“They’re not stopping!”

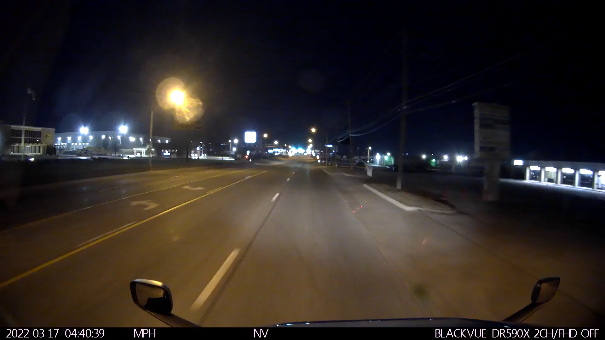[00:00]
You could have a load before, you know, please stop. Oh, they're not stopping. You fucking idiot. They weren't going to stop. I wonder if they were going to stop. Because, man. They saw this truck and shit their pants and stop.